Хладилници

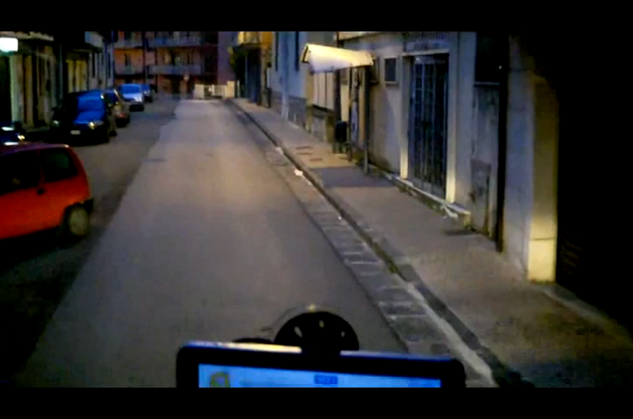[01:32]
Тук А тук като гледам къв е пътя на навигацията Скидате ли от това зигзага?
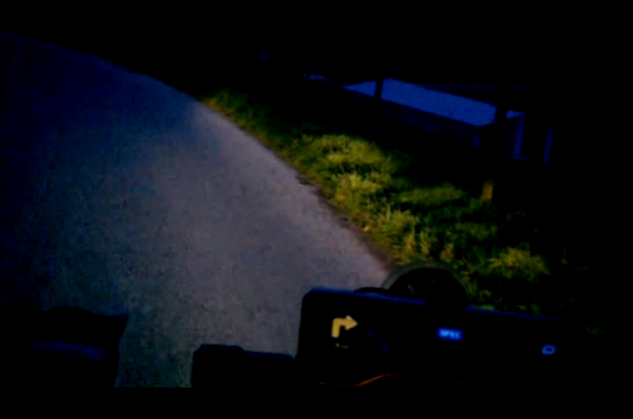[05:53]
Така 6 часа и 10 минути 18 и 10 Нищо не се скива вече Айде вън